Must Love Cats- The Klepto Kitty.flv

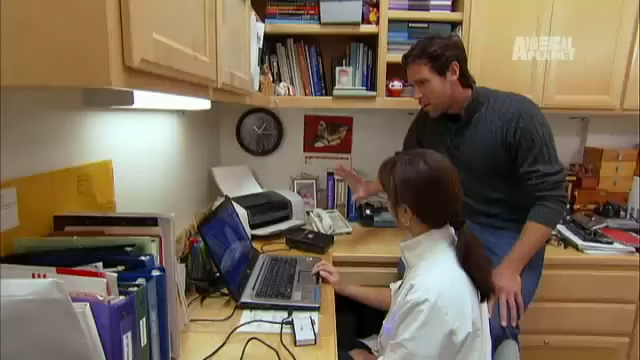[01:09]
Hopefully we caught Dusty in the act. I'm a little nervous. I'm a little excited. I'm a little everything right now. Press plane. Let's do it.
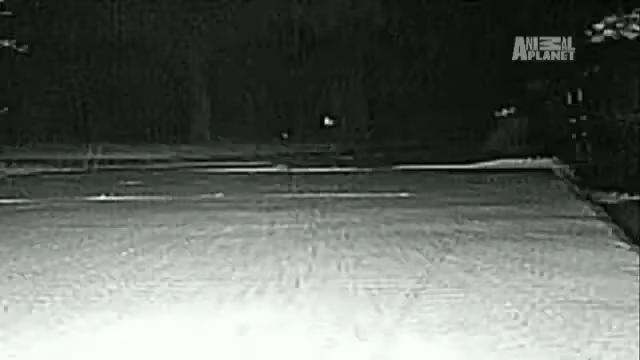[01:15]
What is that? I, yeah. He's got something. What is it? I've never seen him like that. This is great. This is great. I love watching this. You never get to see Dusty with anything. It's crazy. When you're sleeping in the middle of the night, he's out getting stuff for you. Dusty. Look at that.
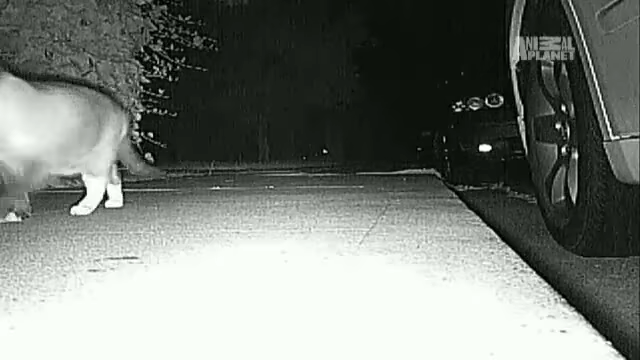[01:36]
That is great. Is he bringing back a sponge? I think it is. I think you're right. He's bringing back a sponge right here.
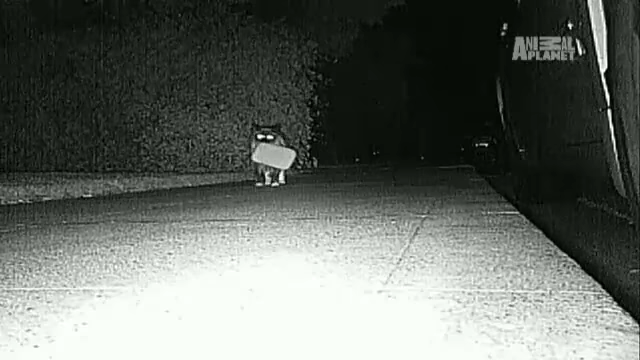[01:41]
Dusty's got a sponge in his mouth.